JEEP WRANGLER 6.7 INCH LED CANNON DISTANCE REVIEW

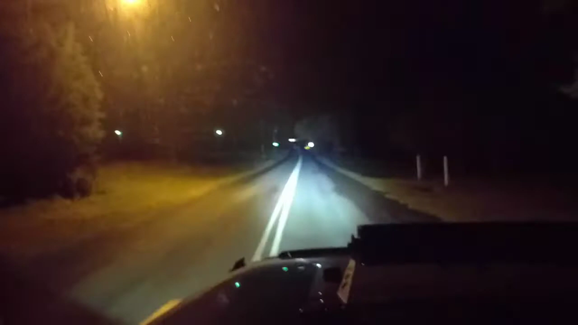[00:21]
I can see plain as day all the way up there. Here we go. Let's see.
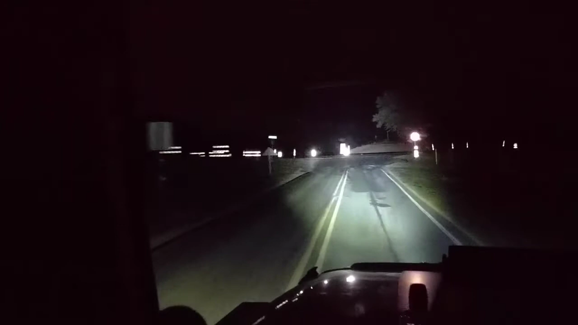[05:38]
Look at that. I'm at the end of the road. Right here where the signs are at.